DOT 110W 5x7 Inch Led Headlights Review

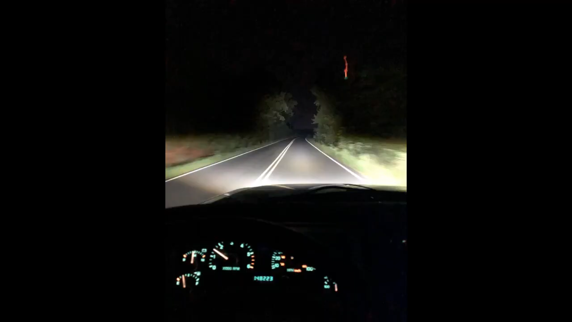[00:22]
Installed in 91 Jeep YJ. Easy install. Plug and play. A pigtail adapter is included if needed to change high and low beam input. Very solid build. Extremely bright. Impressed. These are killer LED headlights. Worth every penny.
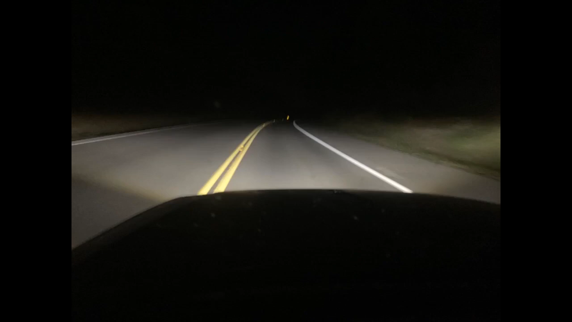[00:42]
It lights up 5 lanes on the freeway. I adjusted the cutoff line just below the mirrors of cars ahead of me.